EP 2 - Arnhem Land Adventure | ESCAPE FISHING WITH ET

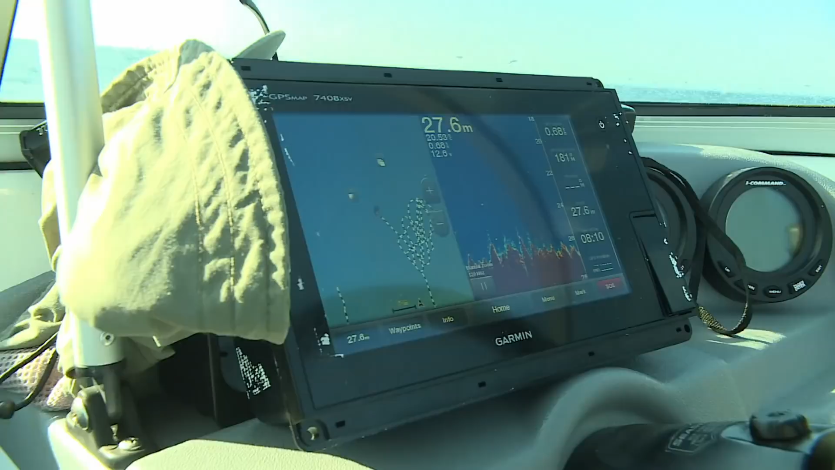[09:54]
On screen: depth 27.6 m
The bottom's looking great as the Garmin sound is showing. Whole patches of fish, lots of bait out there as well.